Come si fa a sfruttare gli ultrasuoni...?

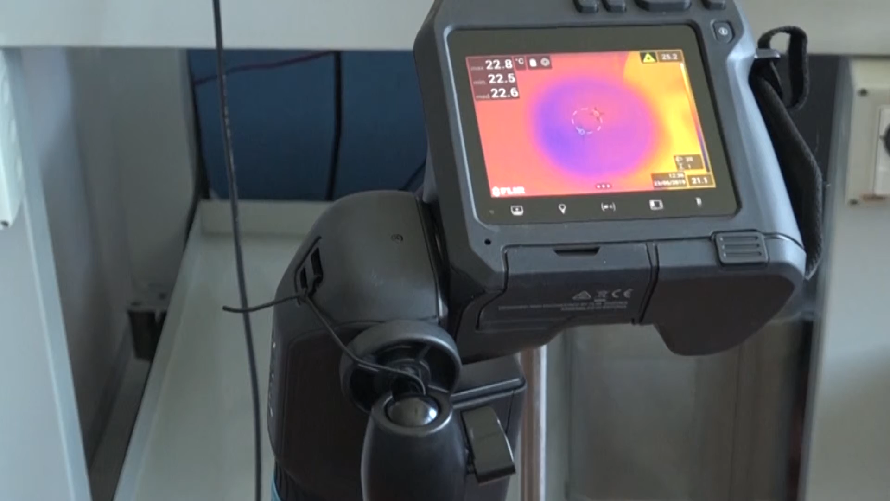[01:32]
Per fare questo utilizziamo una termocamera e ci mettiamo nelle medesime condizioni in cui vengono eseguiti i test biologici.
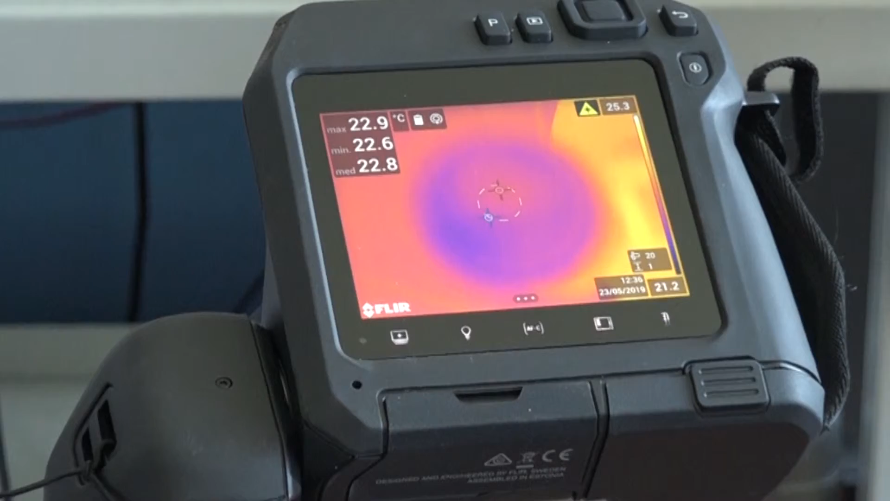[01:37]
On screen: max 22.9°C
Questo è importante perché riusciamo in questo modo
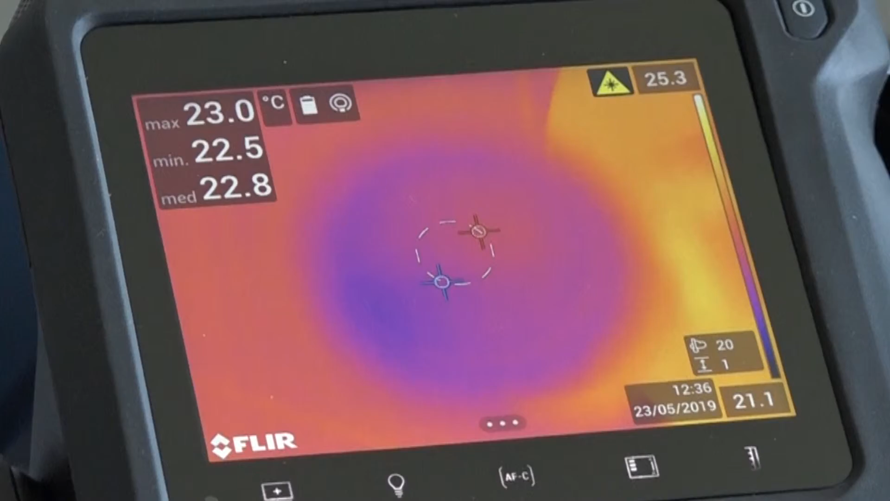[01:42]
On screen: max 23.0°C, min 22.5°C
a verificare che nelle medesime condizioni non ci sia un innalzamento della temperatura. Facciamo questo come ho detto utilizzando una termocamera infrarossi
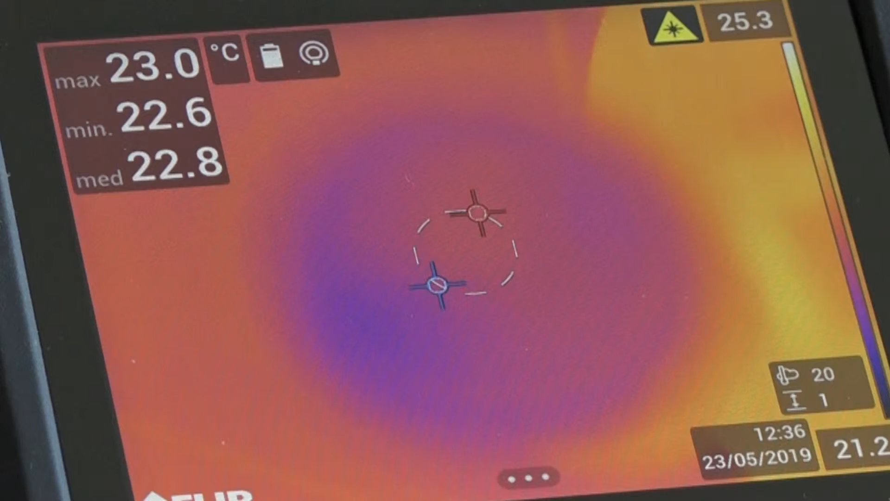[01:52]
On screen: max 23.0°C, min 22.6°C
e utilizzando lo stesso sistema di insonazione che viene caratterizzato e